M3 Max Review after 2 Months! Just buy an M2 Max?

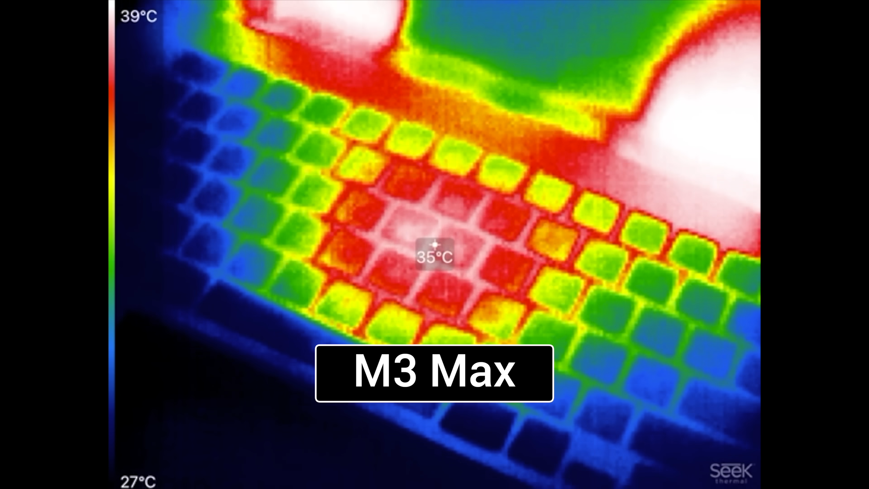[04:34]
On screen: spot 35°C, scale top 39°C, scale bottom 27°C
running quite a bit cooler because of the higher airflow it's
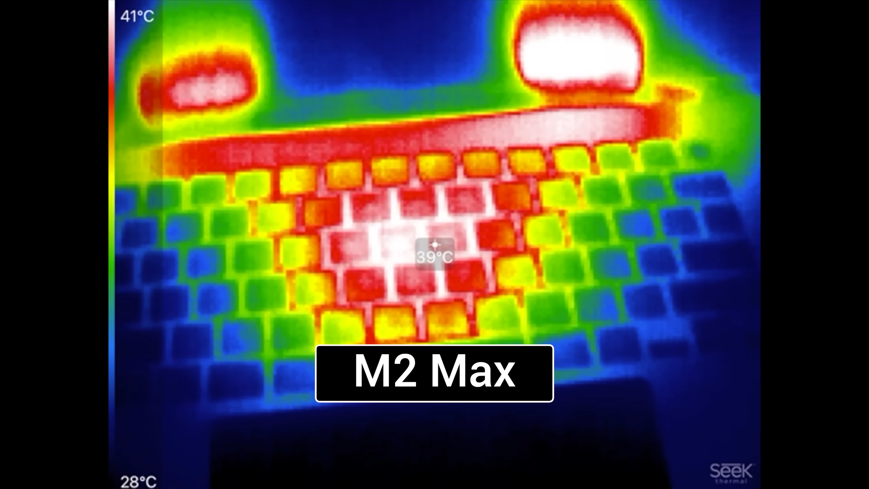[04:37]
On screen: spot 39°C, scale top 41°C, scale bottom 28°C
ejecting more of that air out of your laptop and i will tell you how to kind of improve this in just a bit